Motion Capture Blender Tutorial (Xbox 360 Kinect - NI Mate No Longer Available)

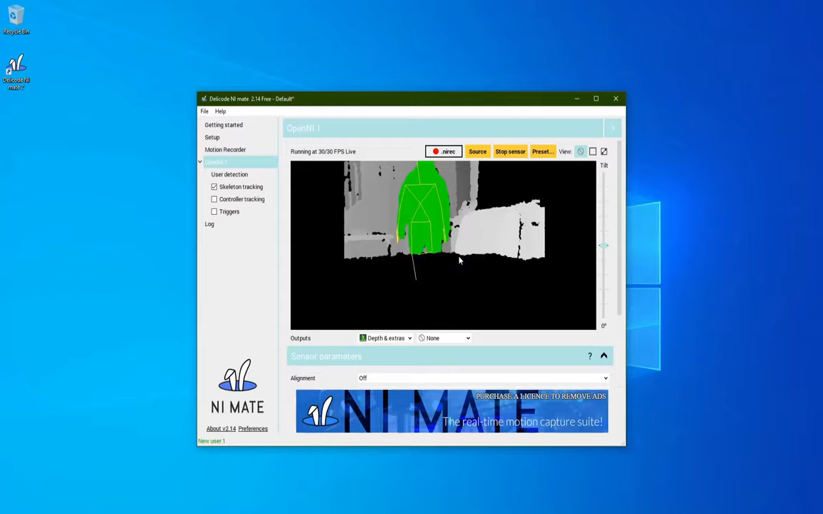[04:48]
If you stand up in front of it, you can see this little wire frame that it's drawing. That's what the Kinect is seeing.